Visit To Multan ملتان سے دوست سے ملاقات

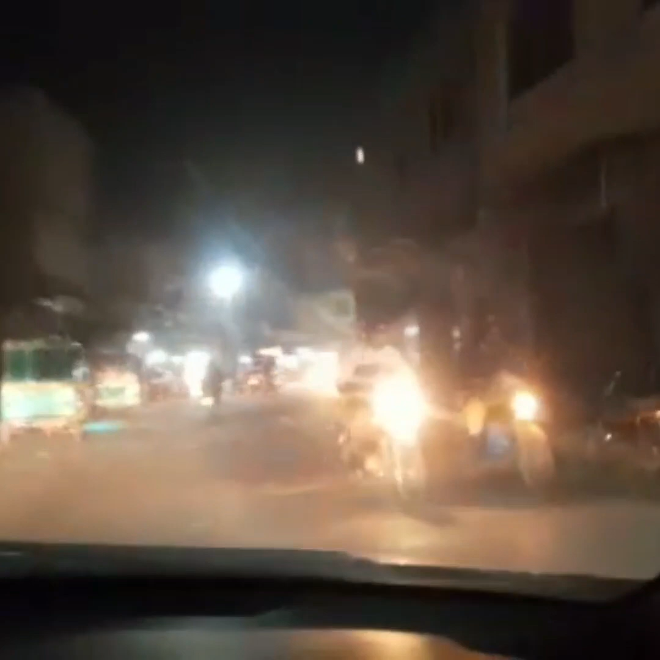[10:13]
بھی ہوگی یہاں پر بعد میں اس وقت آبادی میں یہ پہلے دریاں تھا اس وقت یہ آبادی ہے آبادی کی منظر اور بہت قدیمی آبادی ہے یہ بہت پرانی ہے یہ آگیا جی یہ بھی جو ملتر کے ان گیٹوں میں سے یہ گیٹ ہے دیلی گیٹ یہ دیلی گیٹ ہے اچھا رائٹ سیٹ پہ آپ دیکھیں گے
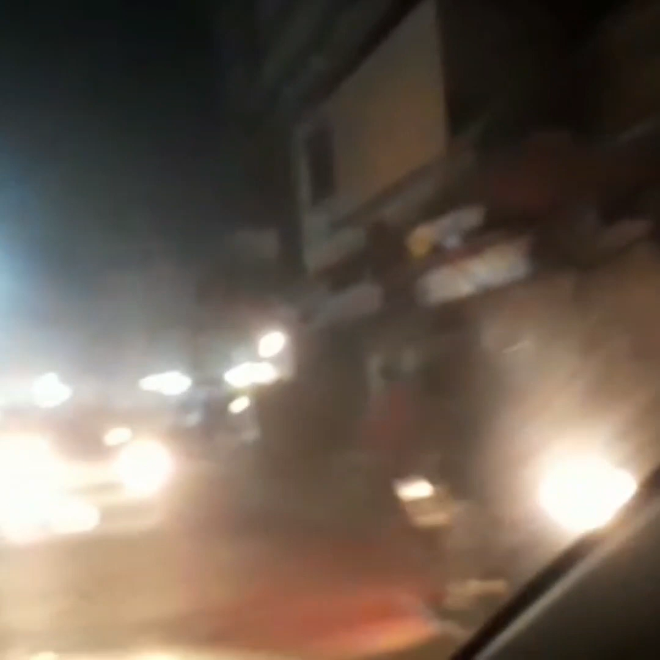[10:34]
یہ پہلے پرانی یہ سبزی منڈی تھی اب یہ شفٹ ہو گیا باہر ملتر کی طرف لیکن کچھ لوگ ابھی بھی یہاں پر موجود ہیں یہ دیلی گیٹ ہے یہ رائٹ سیٹ پہ آپ دیکھ رہے ہیں یہ ملتر کے جو گیٹ جو مسہور ہیں ان میں سے ایک یہ دیلی گیٹ بھی ہے یہاں سے بلکل اندرون شہر